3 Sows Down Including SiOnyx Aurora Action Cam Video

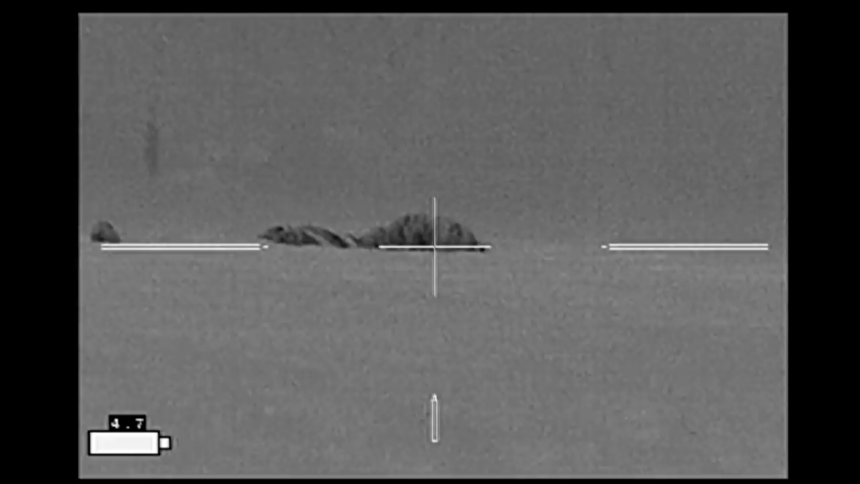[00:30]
to be important later when we get out the psionics aurora and look at the video permit started the hogs with my eye or
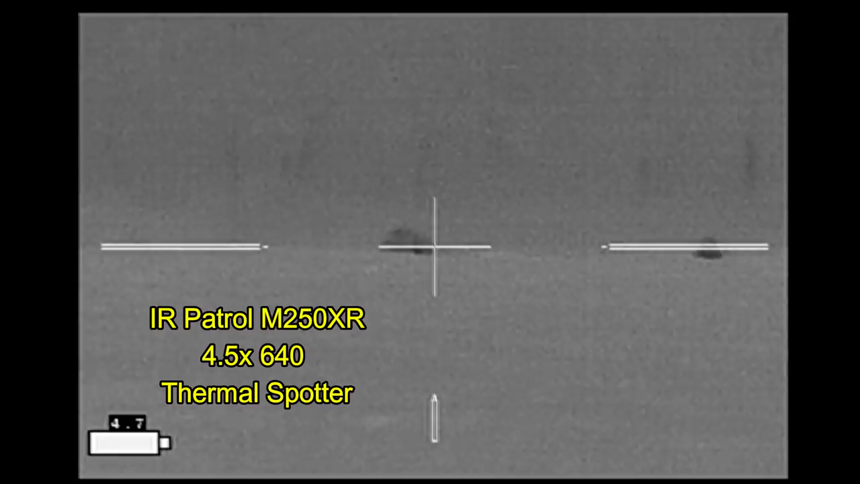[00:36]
patrol hastily put the psionics on my rifle which
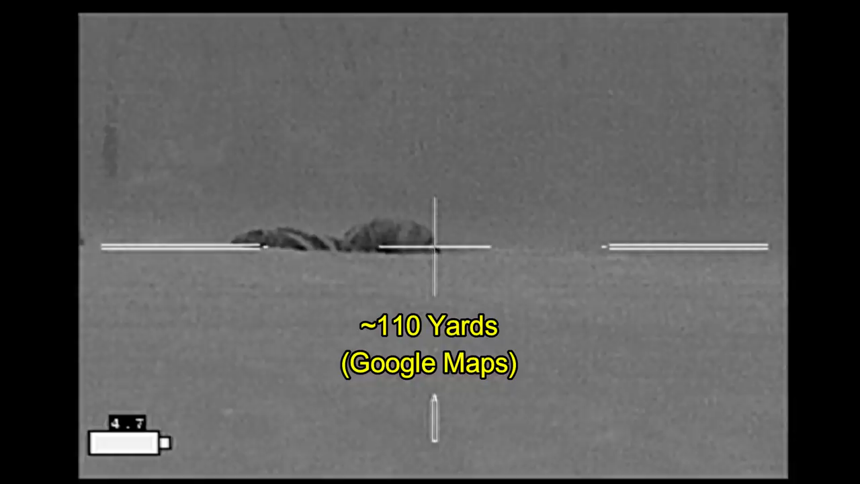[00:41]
I had been working with as a handheld and I started my stock as you can see we
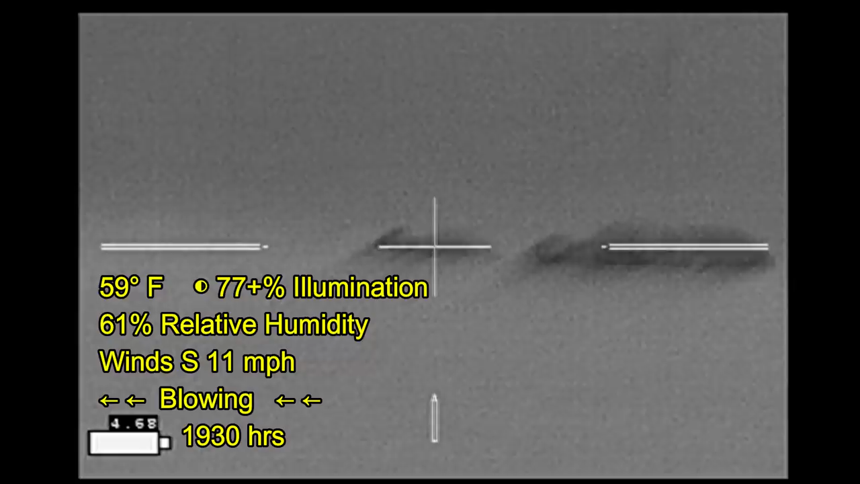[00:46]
have good conditions winds are not going to be a problem for this stock the only problem here is that the hogs are in a little bit of
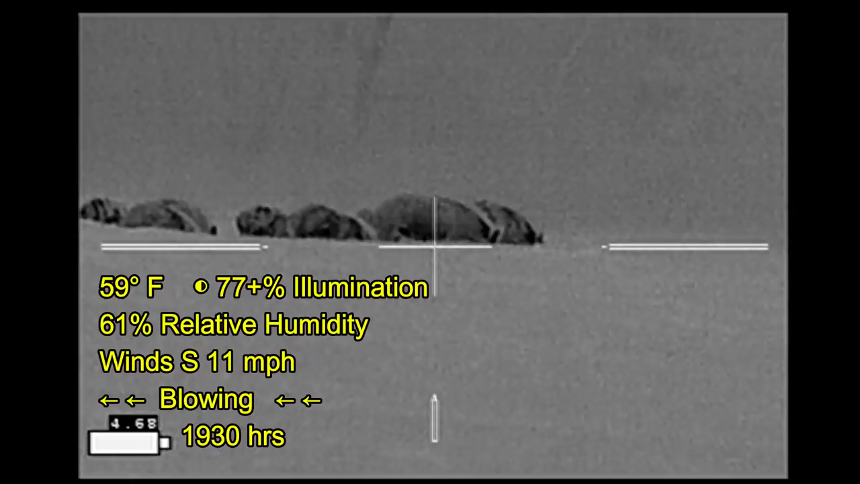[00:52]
a low area from where I'm standing and so I need to get a little bit closer before I attempt to make any shots
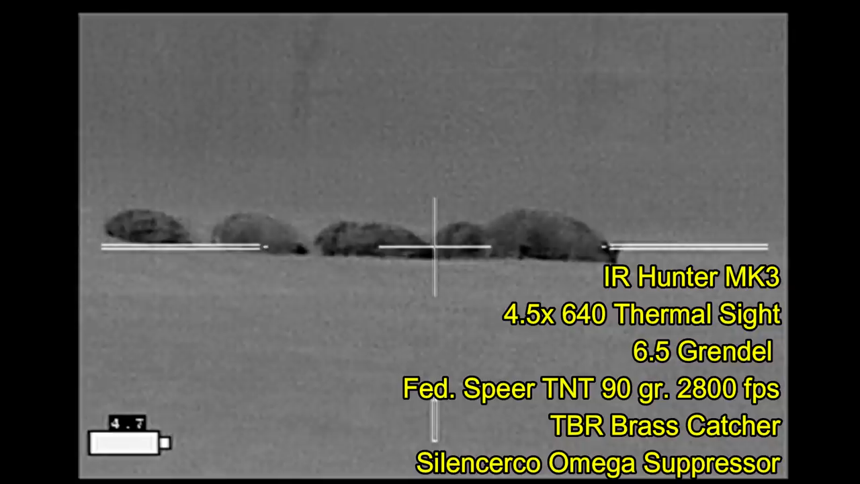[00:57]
with each change of scene I've advanced the tripod a little bit further
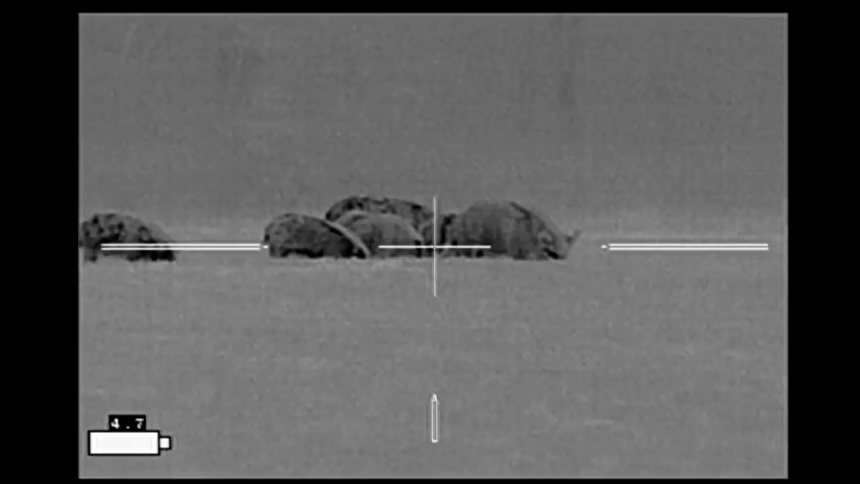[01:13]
right now I'm selecting the hog that I want I'm going to take this larger hog that's in the front
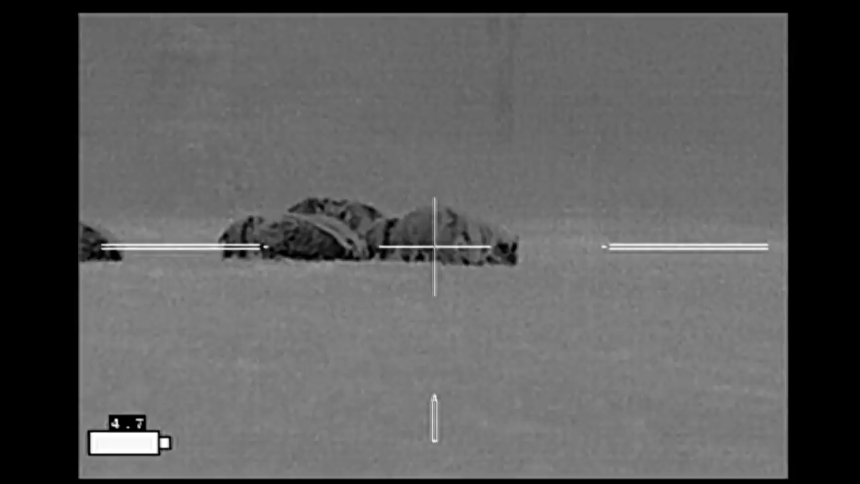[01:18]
it seems to be my best shot
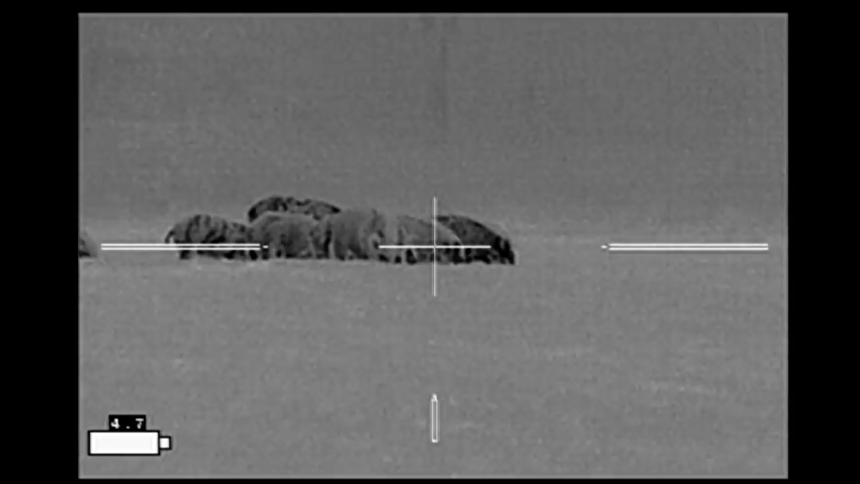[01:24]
here we go
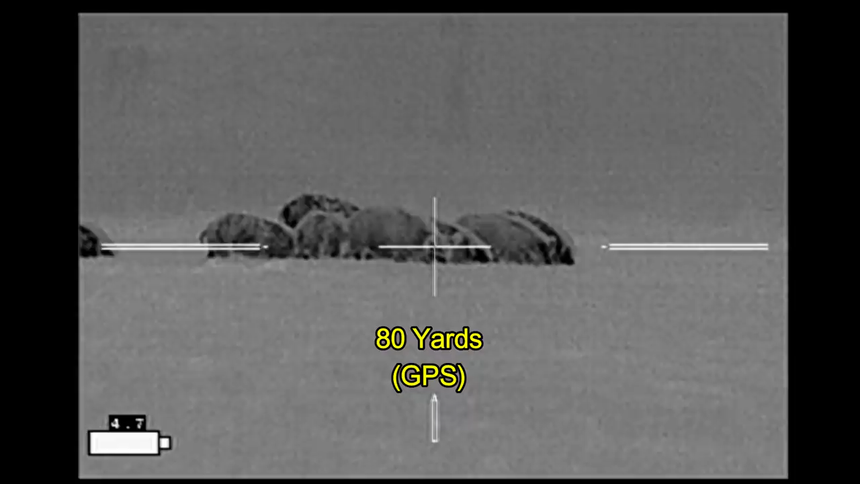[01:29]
that
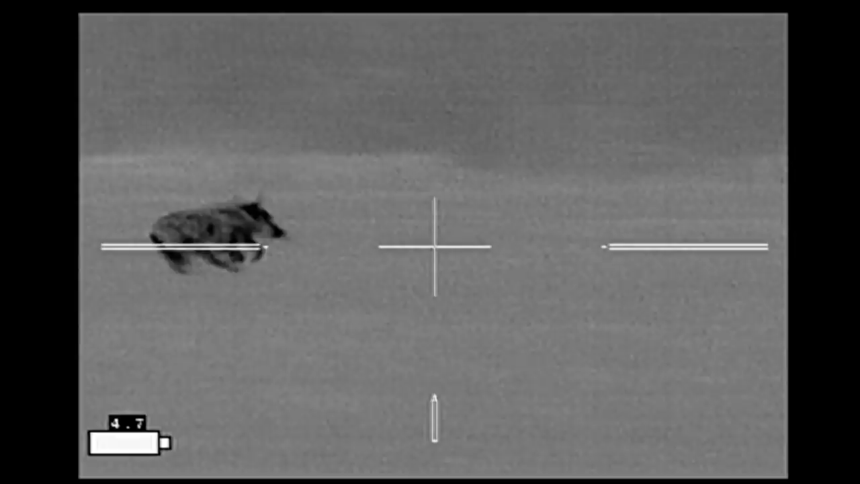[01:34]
hog is hit once with a glancing shot and I pick it up
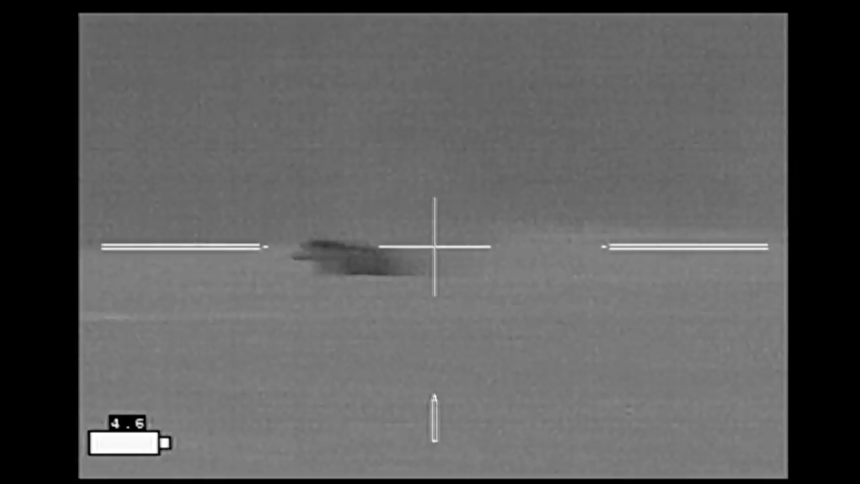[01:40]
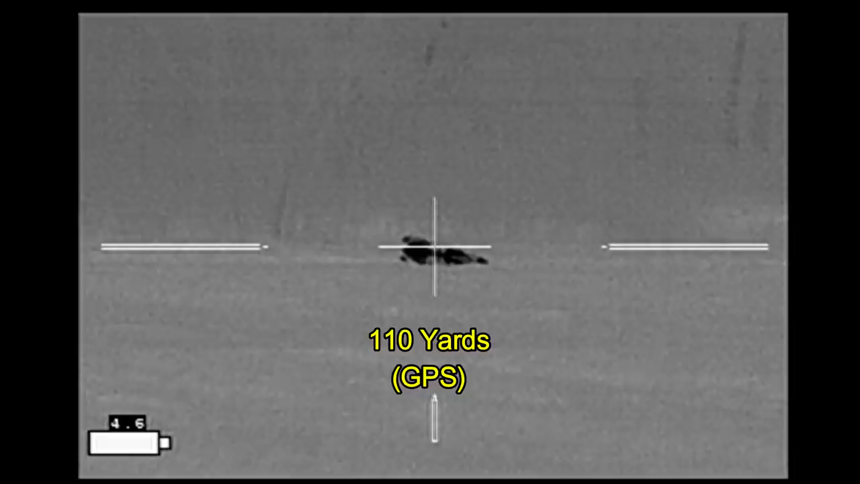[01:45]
here first hog is down third hog is down
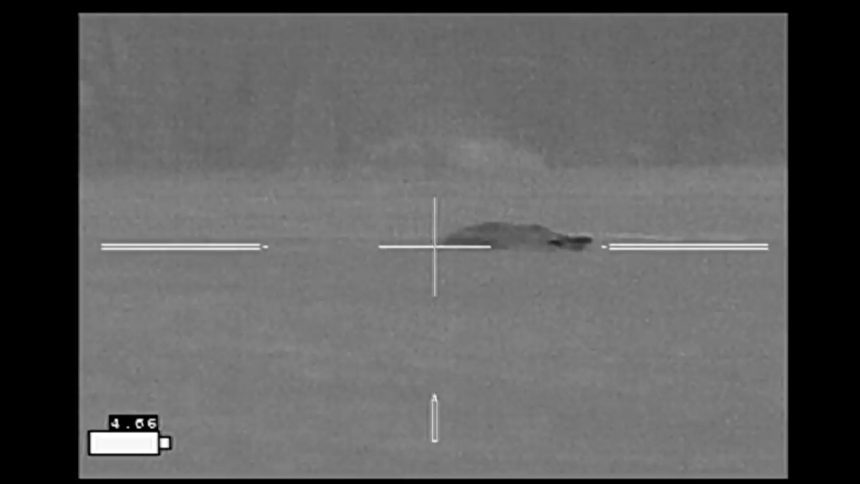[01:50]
second hog is moving so give it a quality assurance